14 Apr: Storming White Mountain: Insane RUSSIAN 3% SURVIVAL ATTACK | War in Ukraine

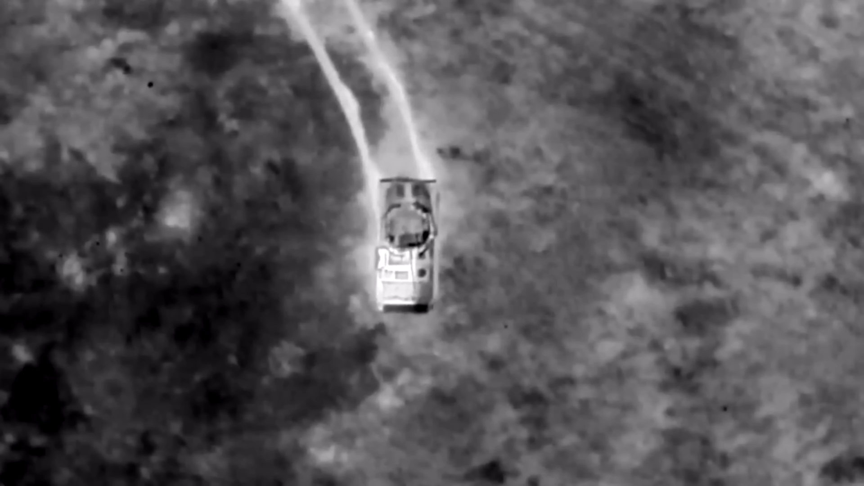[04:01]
At that point, Russians could only send repeated assaults with infantry aboard infantry fighting vehicles in hopes that they would not be detected and destroyed by drone operators on the way to the Terracon. In order to increase their chances of success, Russians sent a smaller fourth assault group consisting of two BMPs.
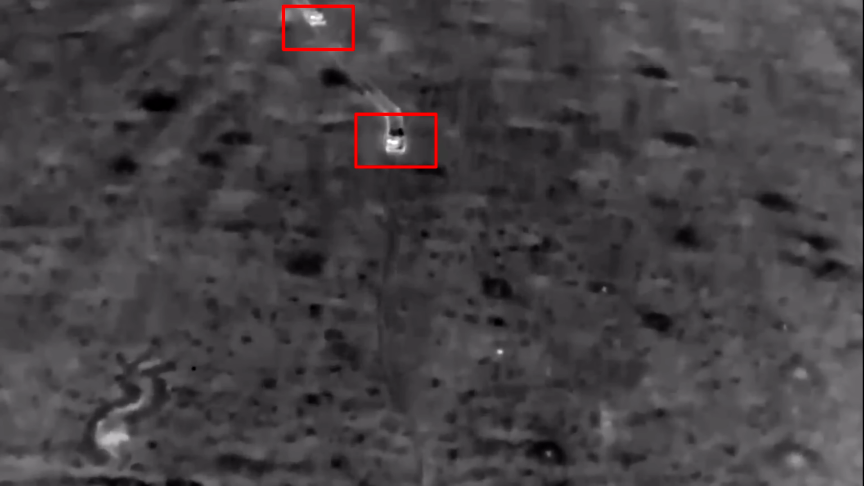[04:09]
It seems like the Ukrainian reconnaissance team monitored the area non-stop because even this small unit was detected fairly quickly.
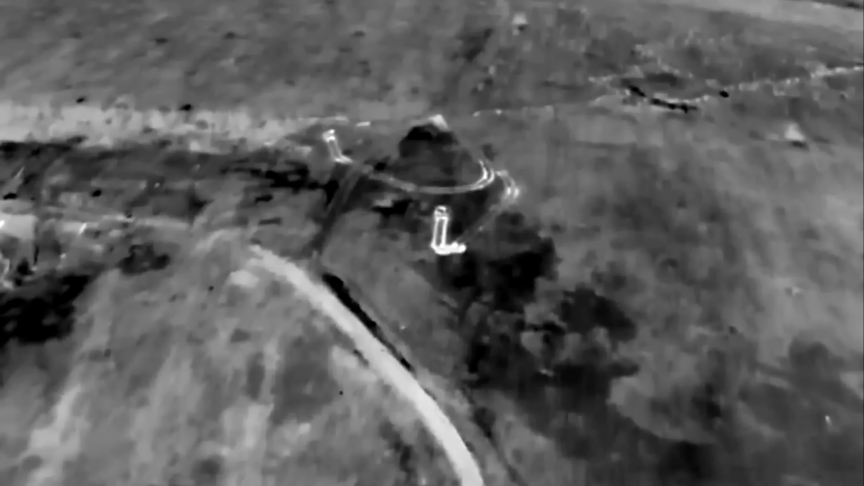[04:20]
However, sending a smaller assault unit on faster APVs instead of tanks allowed Russians to go deeper than they had previously.
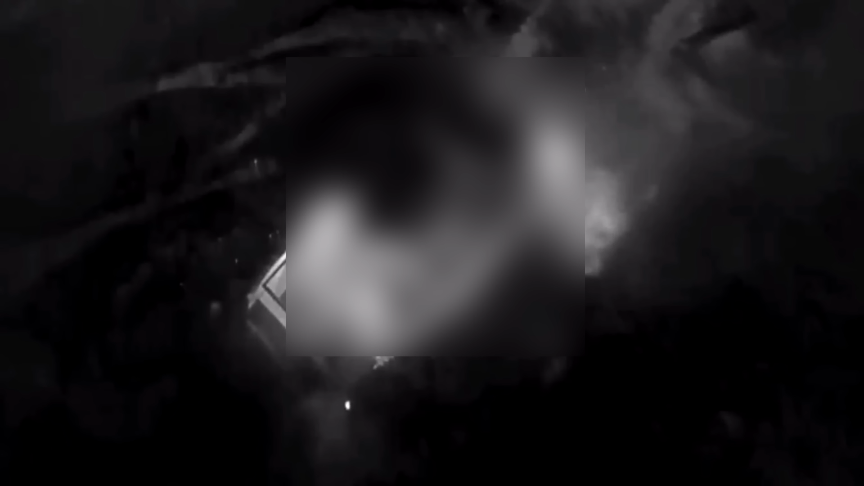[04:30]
Even though one APV was destroyed on road,
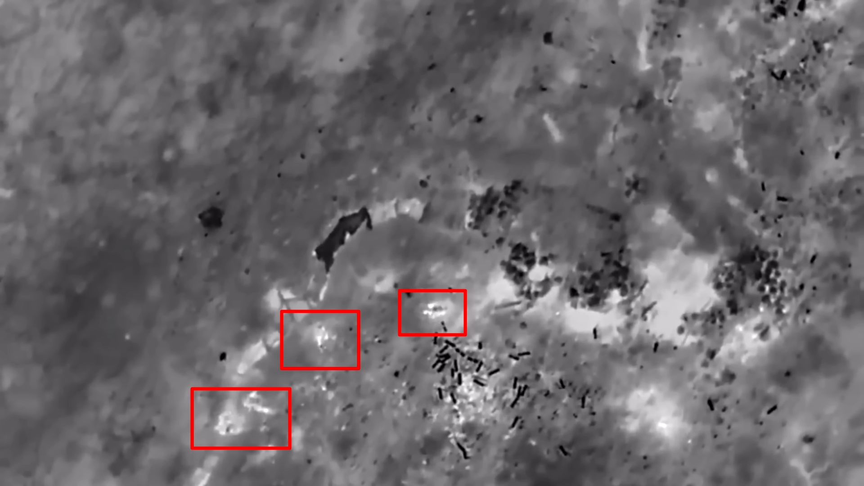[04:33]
the second APV managed to dismount their infantry to establish a small foothold on the eastern edges of the Terracon and drive back into retreat.